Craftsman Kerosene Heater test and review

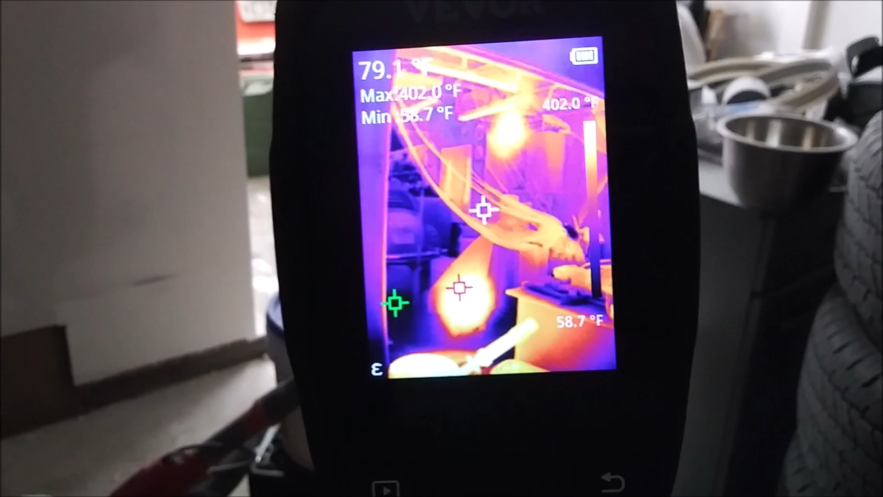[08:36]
On screen: max 402.0°F, min 58.7°F, scale top 402.0°F, scale bottom 58.7°F
the machine itself seems to be putting out about 402 degrees
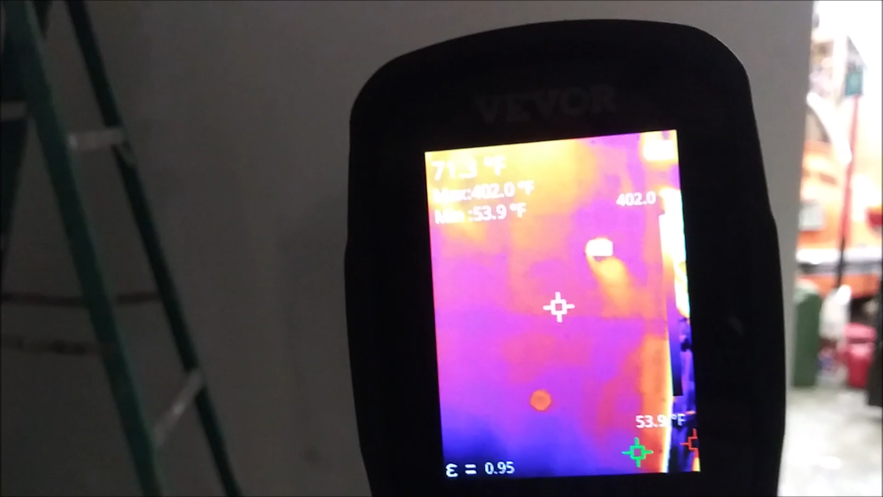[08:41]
On screen: max 402.0°F, min 53.9°F
this wall has varying temperatures along it
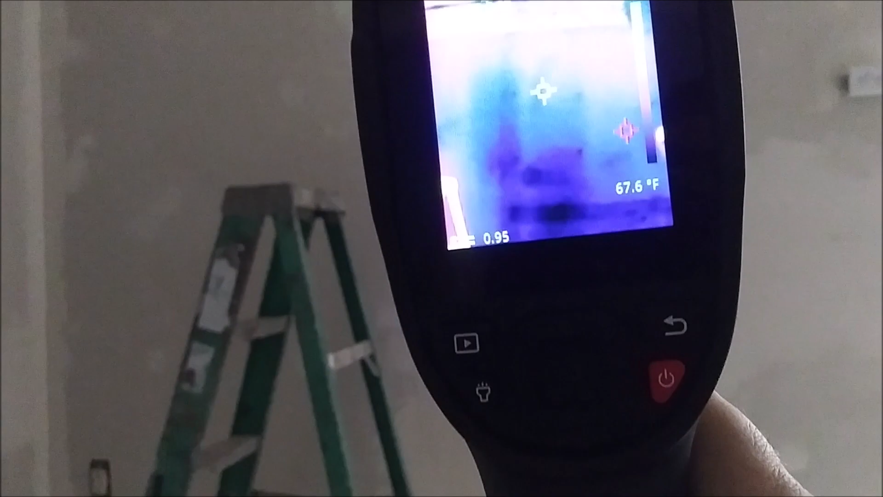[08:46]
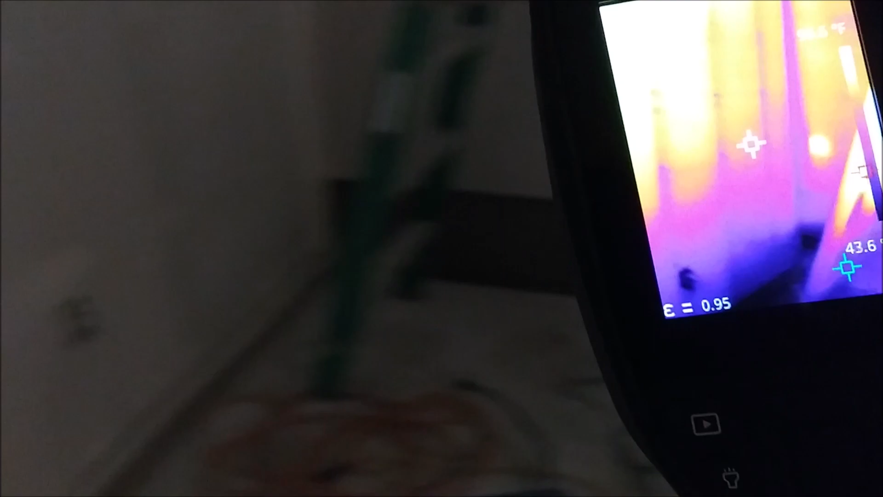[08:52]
and everything directly in the path of this is much warmer
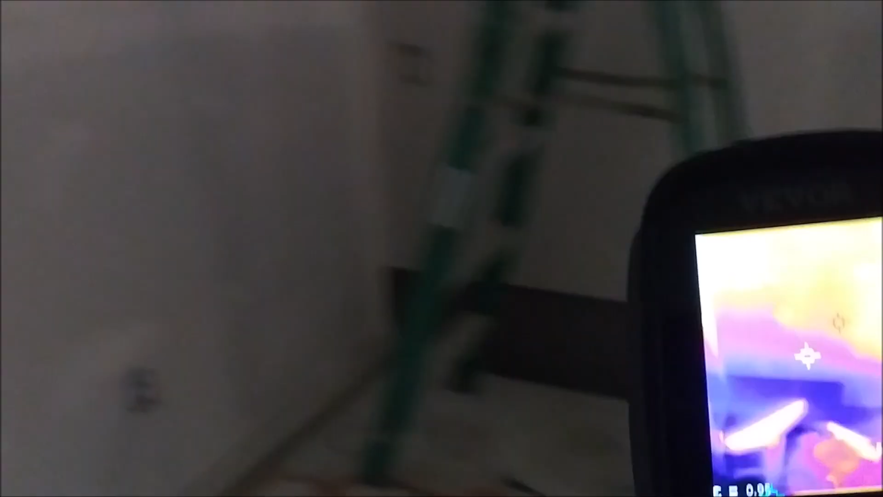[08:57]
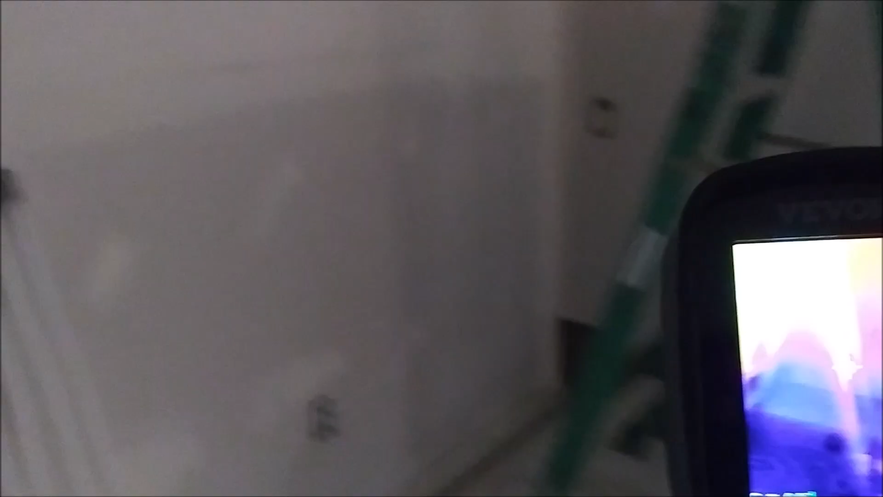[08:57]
but if we look at the door
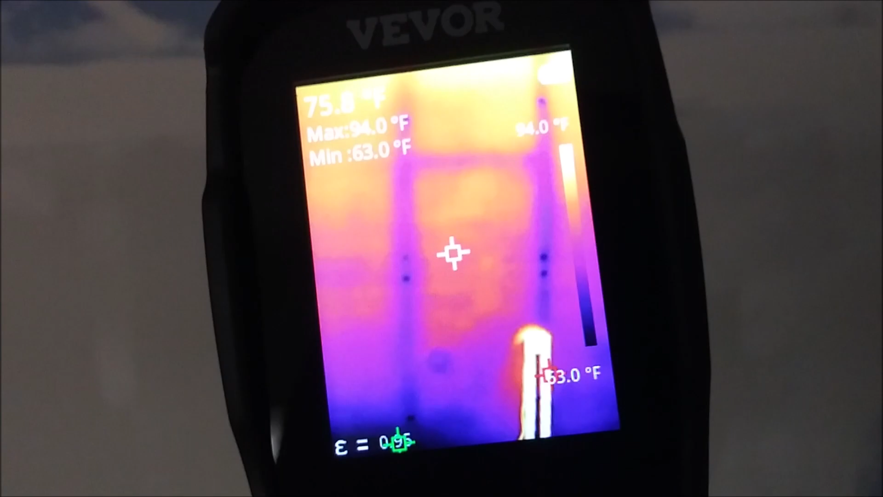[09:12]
On screen: max 94.0°F, min 63.0°F, scale top 94.0°F
about 75 79 close to 80 there
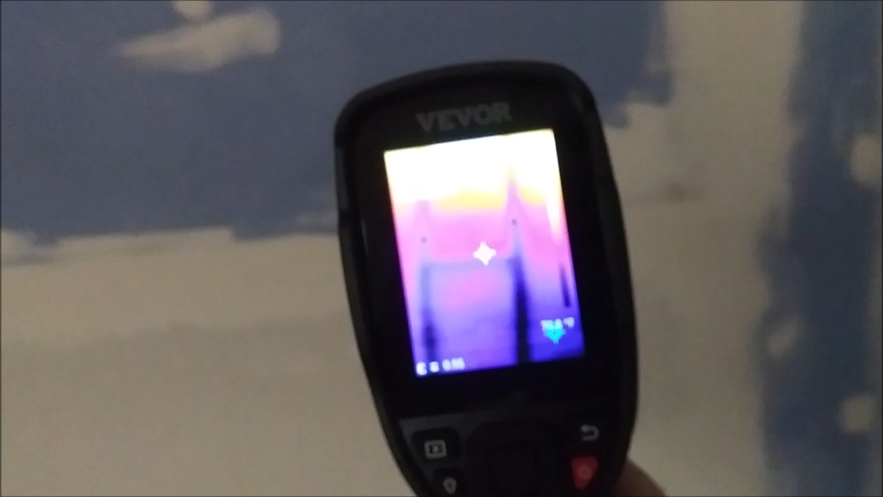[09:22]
I also like with this machine I can see exactly where the studs are so that'll make hanging things quite easy
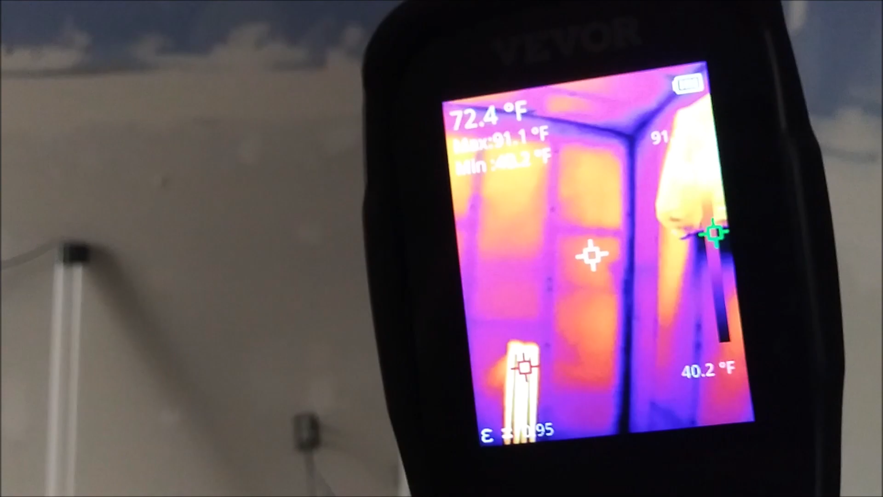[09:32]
On screen: spot 72.4°F, max 91.1°F, scale bottom 40.2°F
70 degrees over here
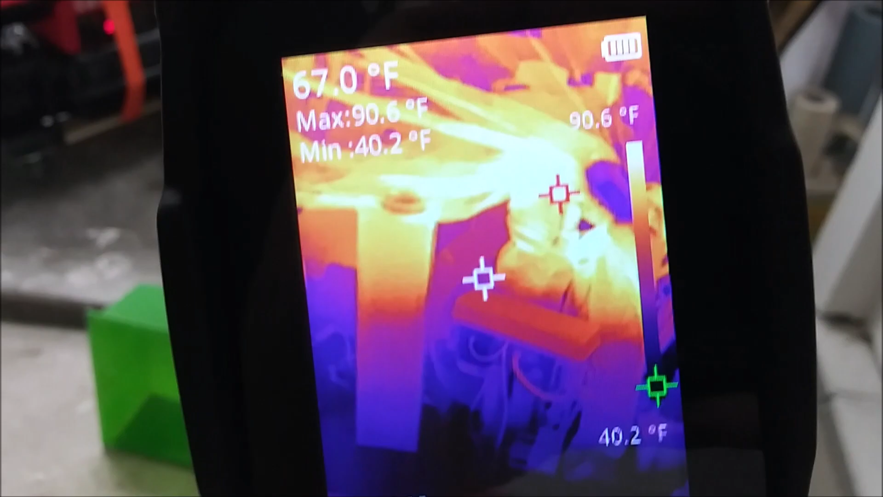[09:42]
On screen: spot 67.0°F, max 90.6°F, min 40.2°F, scale top 90.6°F, scale bottom 40.2°F
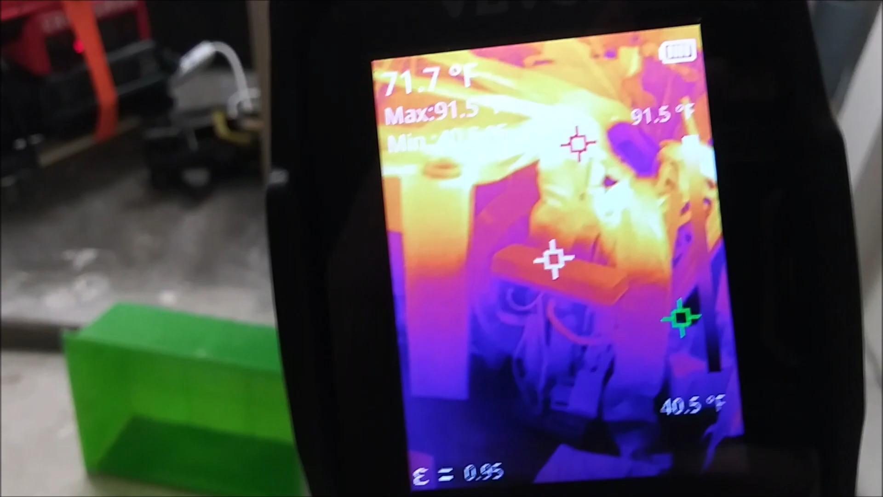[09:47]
On screen: spot 71.7°F
70 degrees in the drill press
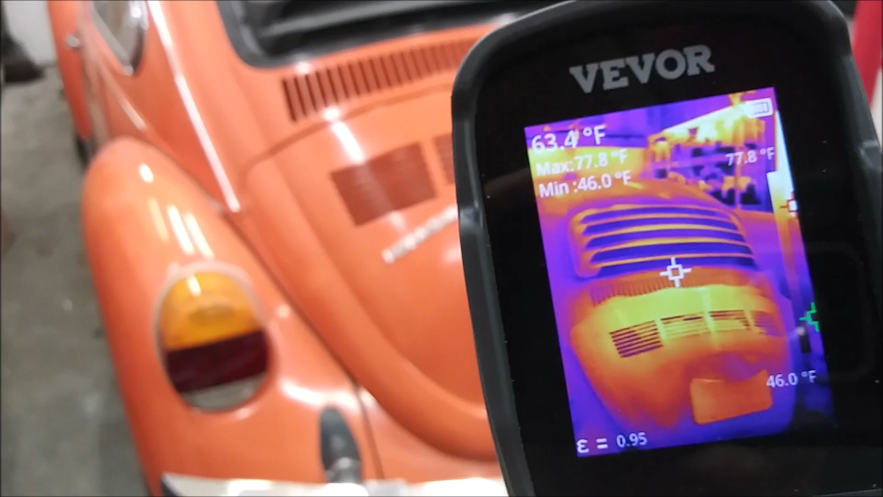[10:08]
On screen: spot 63.4°F, max 77.8°F, min 46.0°F, scale top 77.8°F, scale bottom 46.0°F
it's about 66 at the Beatles deck lid
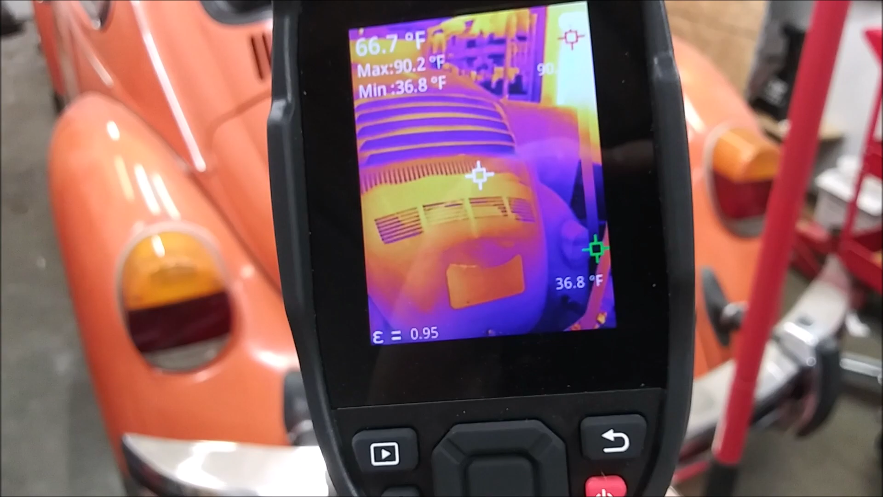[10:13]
On screen: spot 66.7°F, max 90.2°F, min 36.8°F
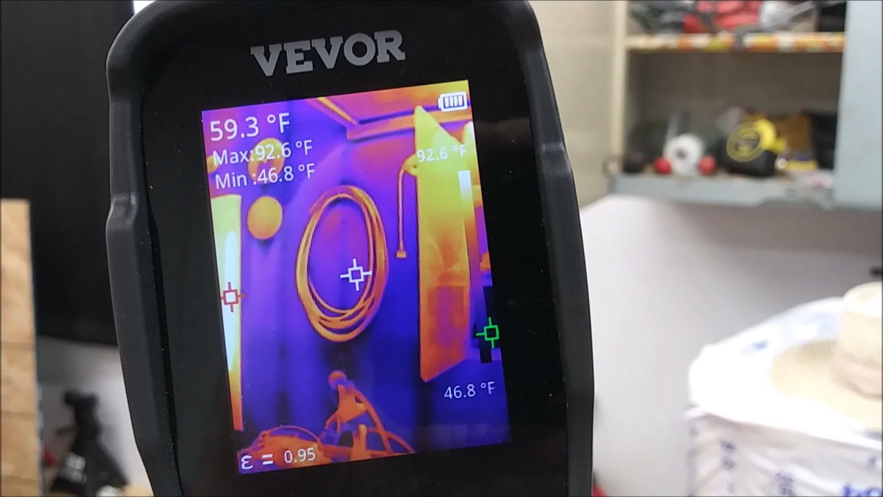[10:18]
On screen: spot 59.3°F, max 92.6°F, min 46.8°F
that wall that wall is 60 so
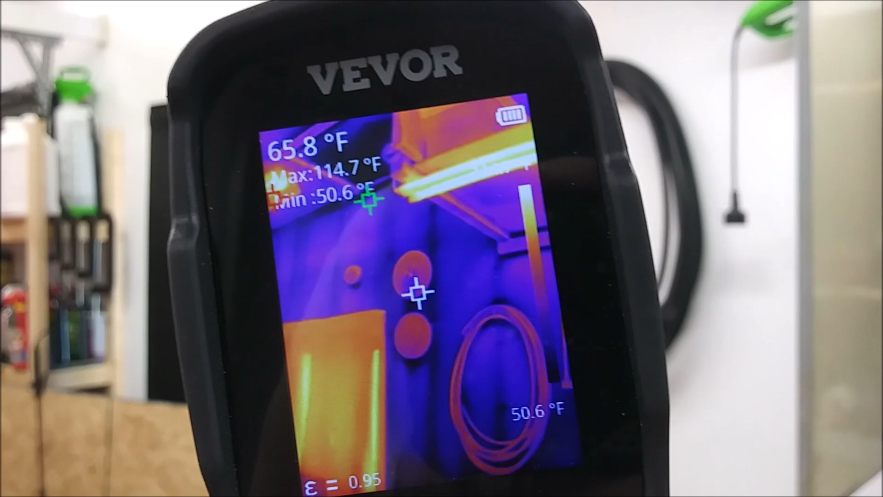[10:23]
On screen: spot 65.8°F, max 114.7°F, min 50.6°F
if I aim it at the thermometer itself even though the thermometer shows it's